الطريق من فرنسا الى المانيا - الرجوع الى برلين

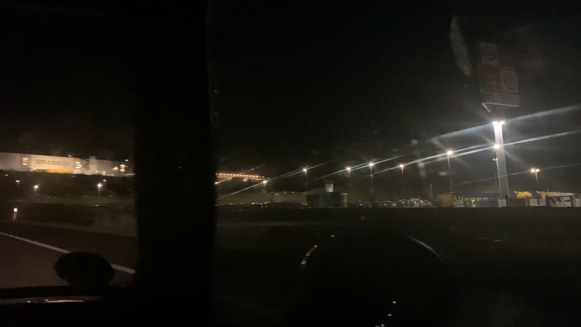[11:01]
9:06 وما زالونا 413 كيلومتر ونوصلوا برلين.
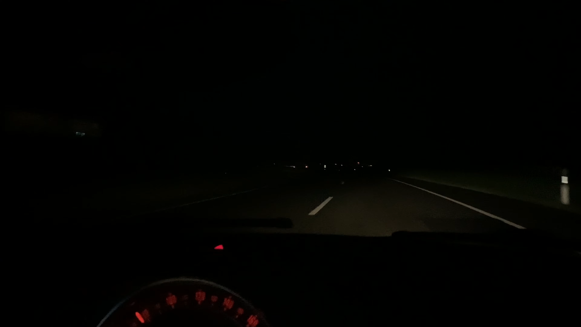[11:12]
ظلام يا خويا، ظلمة دهيسة. شركة امازون ترحب بكم. اوكي برلين 410. الحمد لله والشكر لله. اوكي ليسونس موجود مريقل، جونا فسفس.